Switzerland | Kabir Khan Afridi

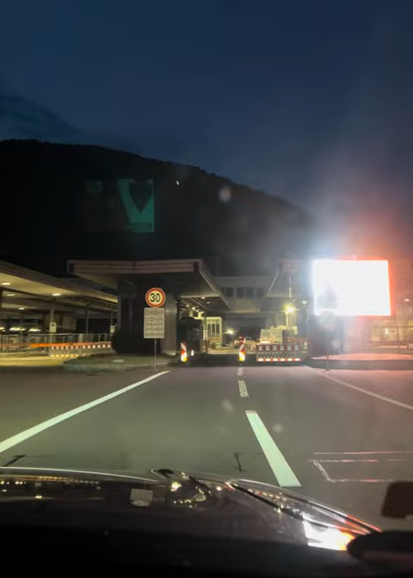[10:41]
یہ ہم اٹلی داخل ہونے والے ہیں باورڈر پہ ہم پہنچ گئے ہیں سویس اور اٹلی کے مابینی سے پہلے ہمارے ذہن میں تھا کہ شاید دس کلومیٹر ہوگا لیکن یہ کافی فاصلہ ہم تھے کر چکے ہیں